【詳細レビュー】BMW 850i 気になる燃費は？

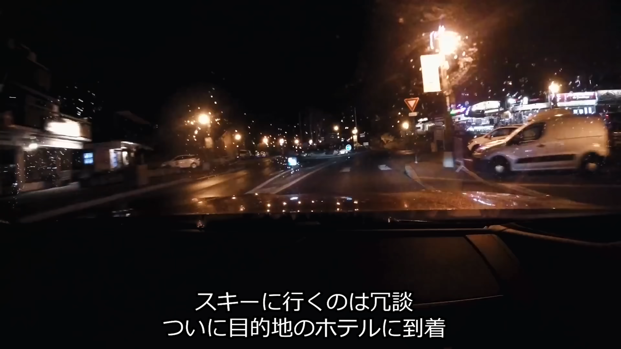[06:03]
The remaining journey up the mountains was uneventful, and we finally arrived at our destination, the rather lovely M Hotel in Megève,
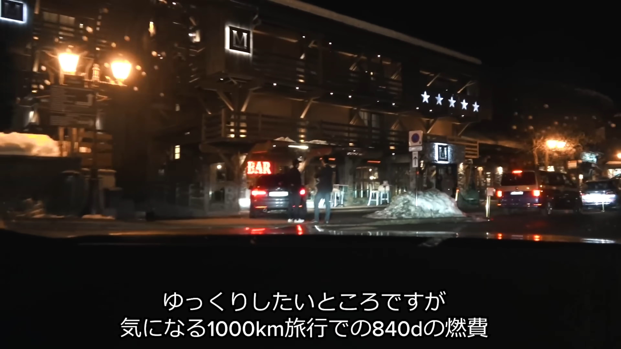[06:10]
the kind of place where someone who can afford an 8 Series would probably stay.